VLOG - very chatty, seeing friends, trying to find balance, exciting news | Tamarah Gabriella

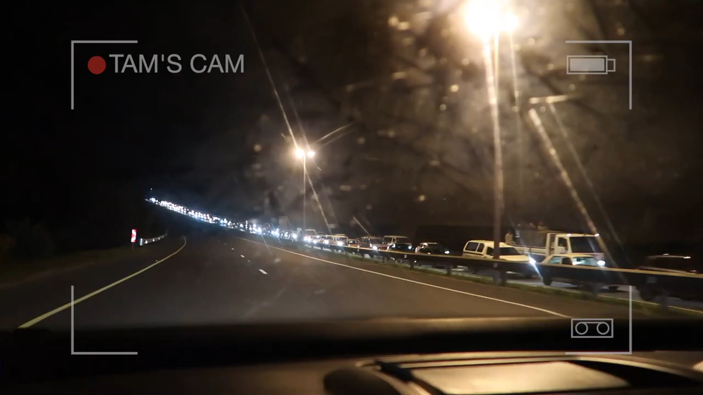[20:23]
so guys i was on my way and there's a plane that crashed in the road so i was sitting in traffic for two hours poor taz was waiting for me then we sat in this traffic for another 30 minutes almost an hour with them it's off to seven oh so we were sitting in the car for another hour so i've been in the car for two hours in traffic and like this is this is not even the amount of traffic i was in like this is going from like i was in traffic from the beginning of stelly's